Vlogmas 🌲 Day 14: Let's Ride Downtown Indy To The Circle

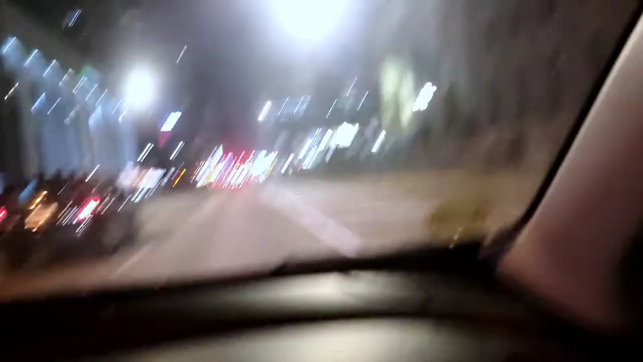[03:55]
So, yeah. And this right here. This way. Salesforce. This should be the Chase Tower.
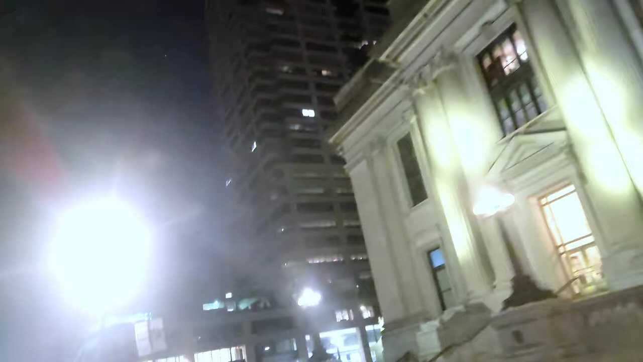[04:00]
Yeah, that's what you playing, ain't it? I was like, what are you doing? Tubby, so we got some lights down here.
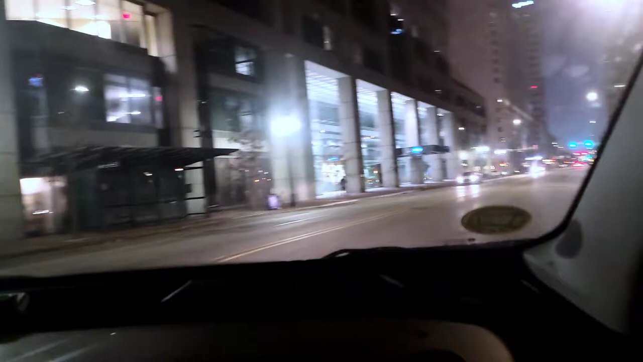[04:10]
But I'm gonna take you on a circle. I know some of y'all have already seen this. And around and around. Ooh, I can't turn right here. But guess who's gonna do it? I don't know why they changed that. It used to be a turn. It's a line. Come back the other way. Oh, they doing the theme. The light show. You ain't gonna be able to turn. I know. I'm gonna go back. Go around. Back, forth and forth.
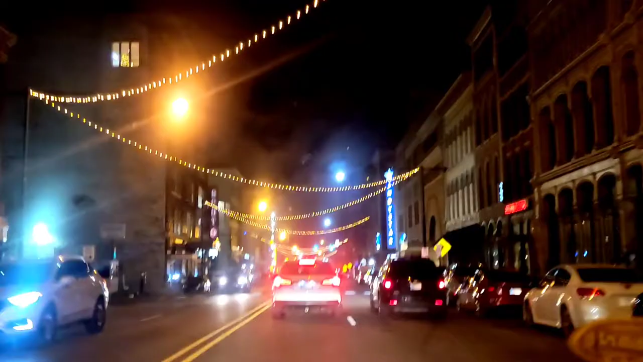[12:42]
Club right here. Yup. They changed it. They changed it, man. Oh, my bad. Is anybody coming back there?